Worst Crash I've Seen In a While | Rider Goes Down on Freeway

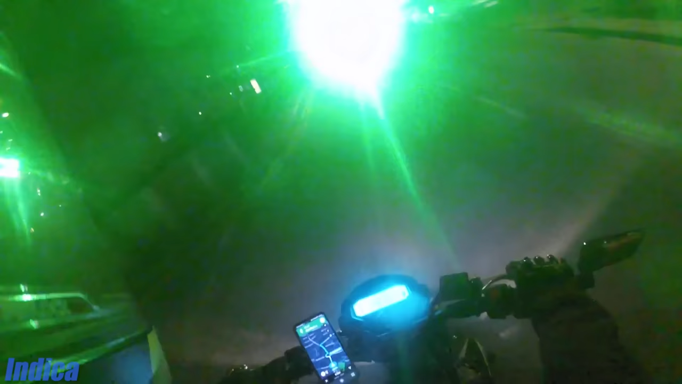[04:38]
This rider was riding at night when all of a sudden there's a green laser in his face.
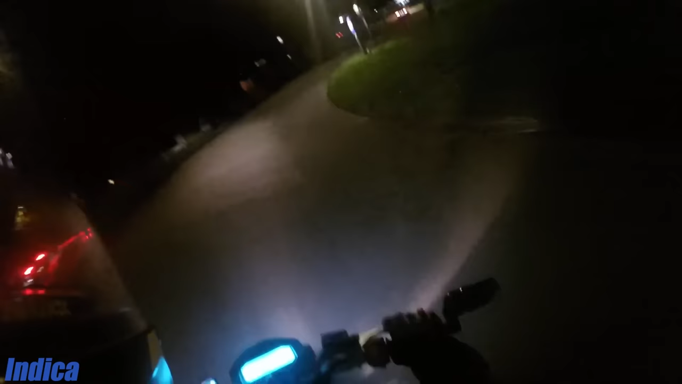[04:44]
Turns out there was a group of kids shining a laser at everybody that passed by.